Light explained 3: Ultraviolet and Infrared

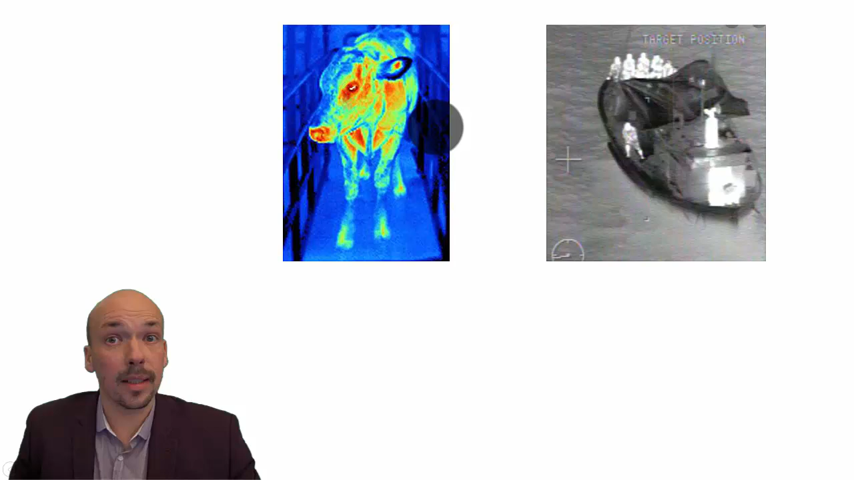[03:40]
Here in the middle of the air, it's warm, and also the outside, it's a little bit colder, and you can see that it's less infrared light. Finally, this picture, you have a snake. Snakes are cold-blooded. That means that they have roughly the same temperature as the outside, and you can see that the snake is roughly the same color as the floor.
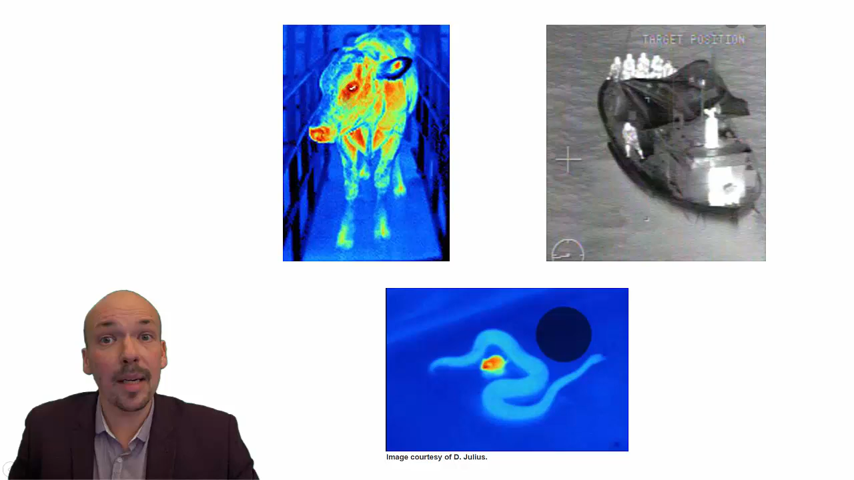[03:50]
And the mouse here in the middle, it's warm-blooded, just like we are, so it's making infrared light, so you can see it on an infrared picture.
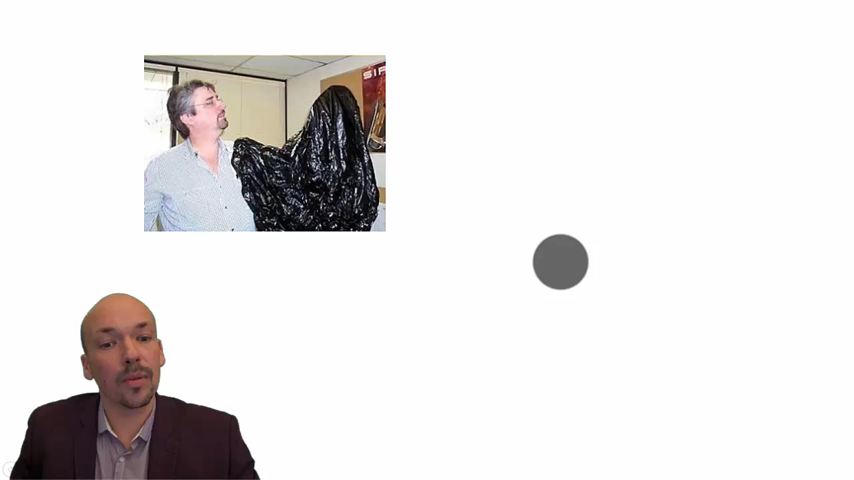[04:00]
Another nice appliance for infrared is this person. He is holding a hand with a certain amount of fingers. You cannot see it with visible light. It's blocked. But if you use infrared, then it will look like this,
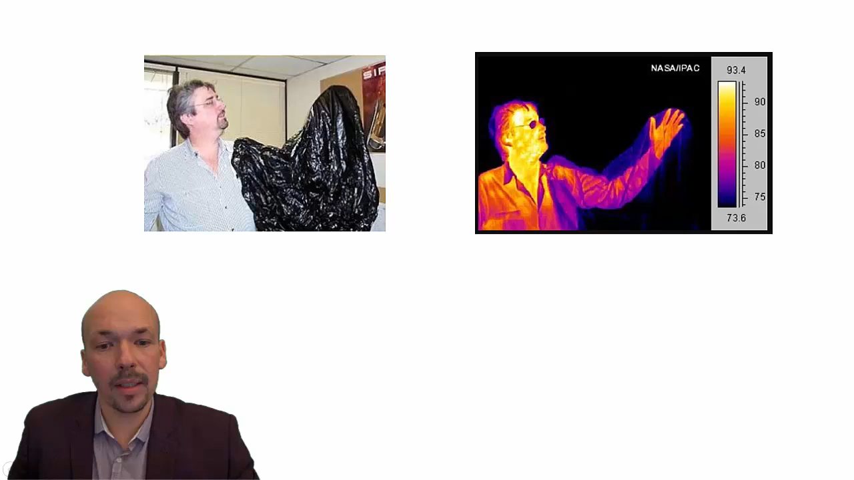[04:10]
and then you can see that he has five fingers under this material because the infrared light from his hand is going through it. Now, his glasses here, you can see that they are blocking a bit of the infrared light.
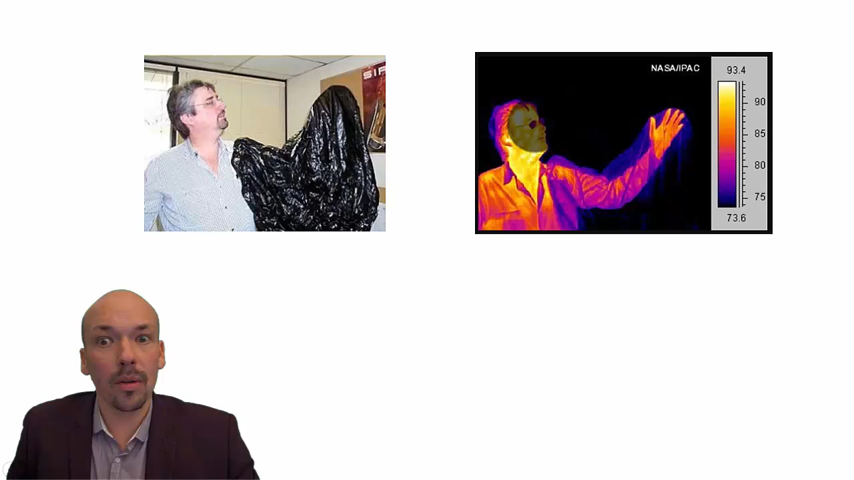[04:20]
Not everything, because infrared does go through glasses, but you can see that they are colder than he is, of course. So light goes through that, the infrared light, but a little bit less, and they are colder than he is. And in the back, it's really cold, so that's why it's black there. Another very important appliance for infrared light is the remote control.